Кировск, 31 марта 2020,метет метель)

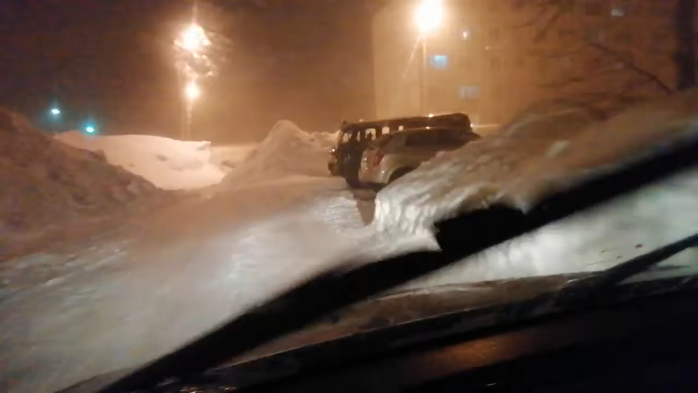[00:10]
Ищу буран. И к сугробам. Вот таким. Где он там есть?
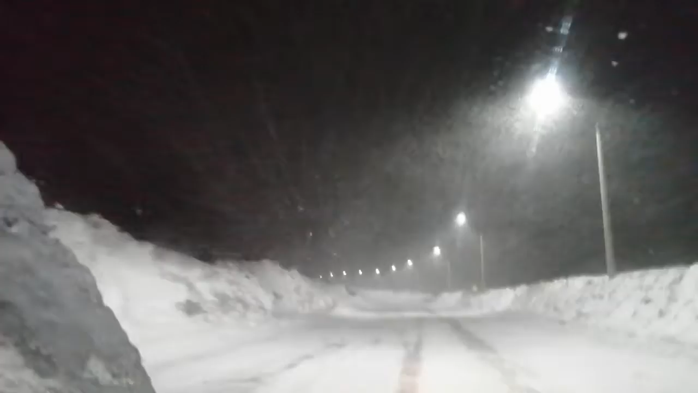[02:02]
Сейчас дальше без света. Поеду. Так уже быстро не поеду. Что там стоит? Автобус, что ли? Автобус. Вот и все.
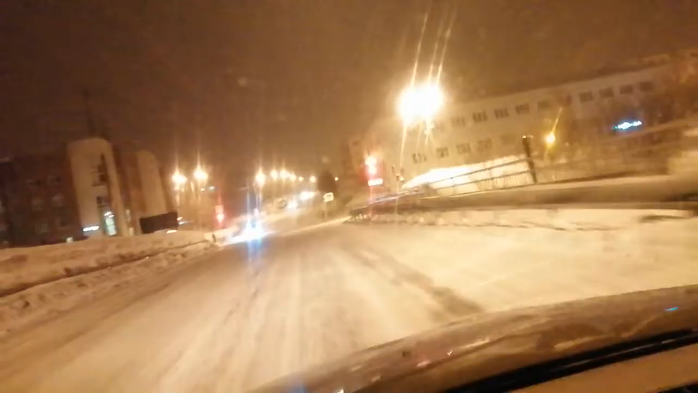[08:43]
Все, центр приехала. А тут у нас кучки сгребают. Вот так вот сгребут посреди дороги. Ну, нормально. Так, товарищи, то сейчас опять поеду, а сзади гаишники. Он зеленый, надо быстрее бежать. Быстрее бежать на зеленый свет.